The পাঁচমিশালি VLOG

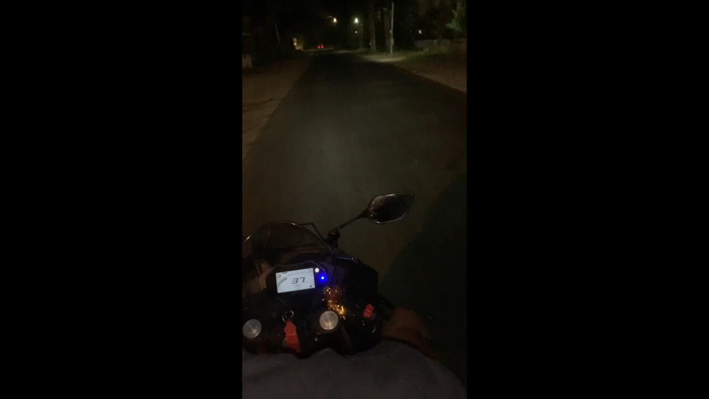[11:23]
যেরকম দেখছো চালাচ্ছে একজন আপনাদের প্রিয় প্রীতিকে ব্লগস চলো গাড়ি মার দেওয়া আর ভাই রিপোর্ট BS6 দিয়ে চলো